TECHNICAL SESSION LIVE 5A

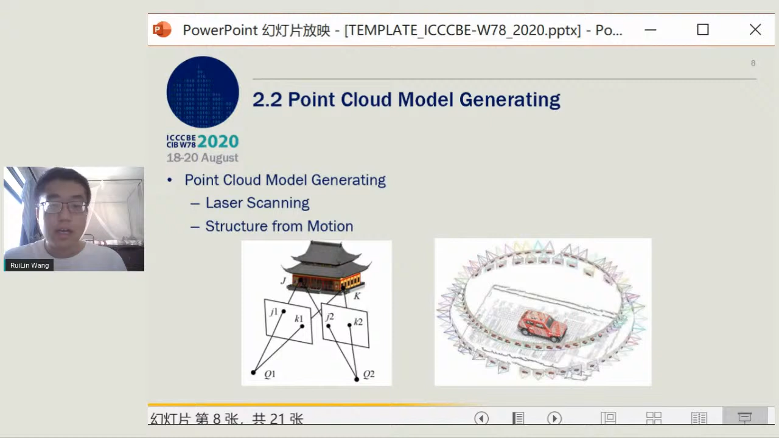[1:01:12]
which can estimate the poise of cameras and calculate point cloud by triangulation.
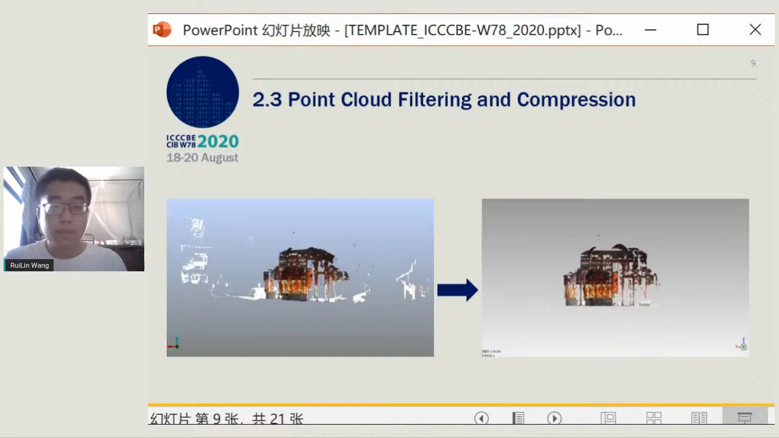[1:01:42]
We use the geomagic toolbox to filter and subsample the point cloud. You can see the two pictures. Point cloud after process looks better than before. Point cloud registration is a process of transferring the point cloud coordinates of each perspective to the world coordinate. And these two pictures show SAP can find a transform to align massive point cloud and merge them into one.
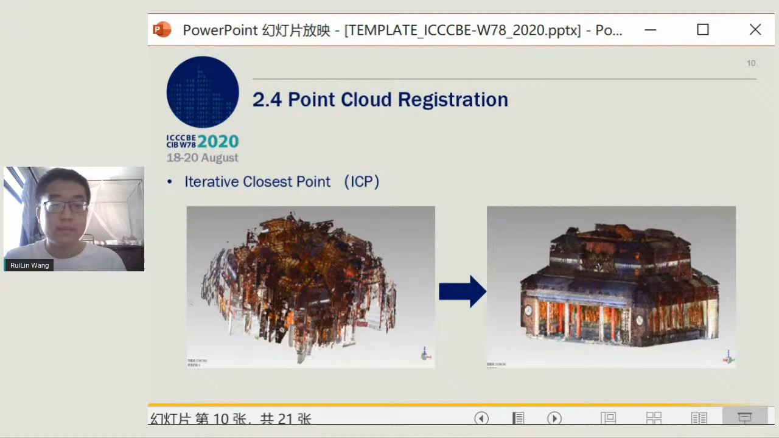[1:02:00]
There are two ways to create a geometric model based on point cloud.